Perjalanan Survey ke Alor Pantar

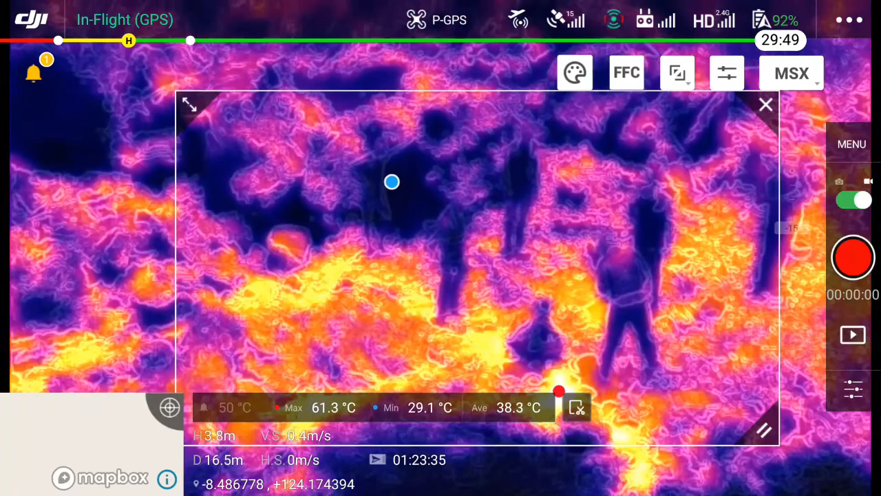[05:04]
On screen: max 61.3°C, min 29.1°C
Dari sini kita bisa lihat yang warna kuning kemasan itu adalah titik terpanas dari wilayah tersebut. Titik merah itu mengindikasikan titik terpanas dari area yang diambil gambarnya.
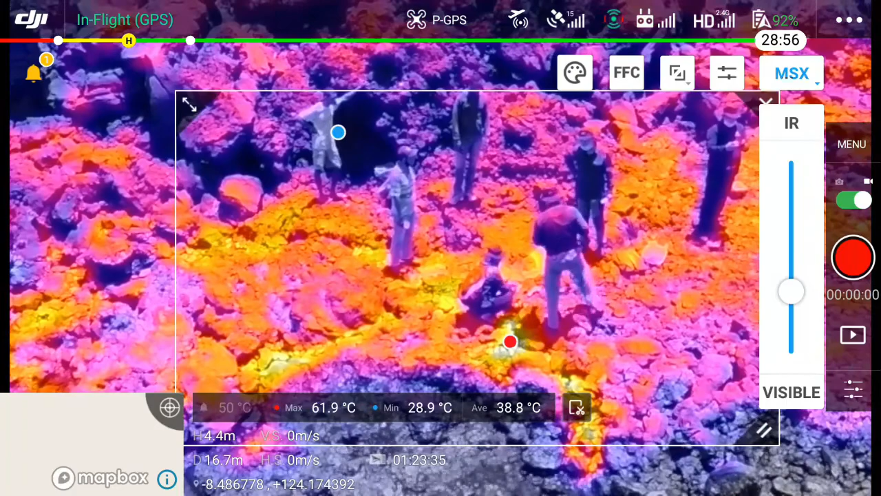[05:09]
On screen: max 61.9°C, min 28.9°C
Dari gambar itu kita lihat seberapa
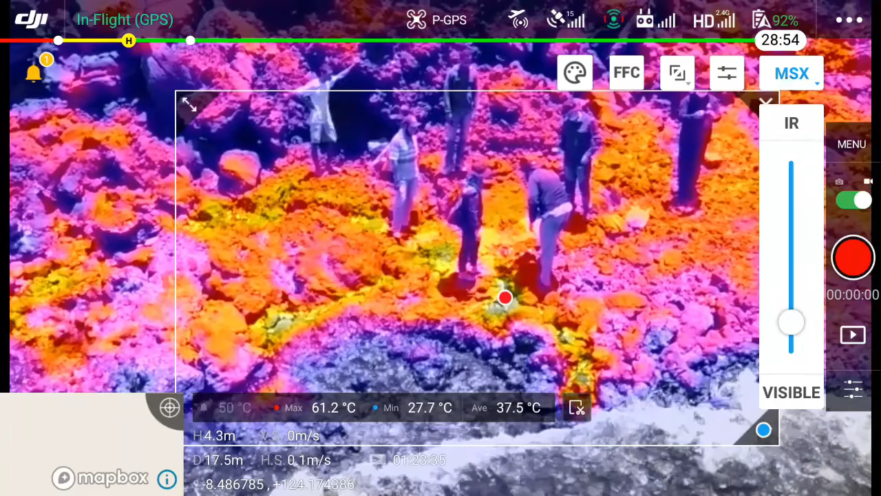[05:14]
On screen: max 61.2°C, min 27.7°C
efek atau pengaruh panas temperatur dari sumber air panas mempengaruhi wilayah sekitar.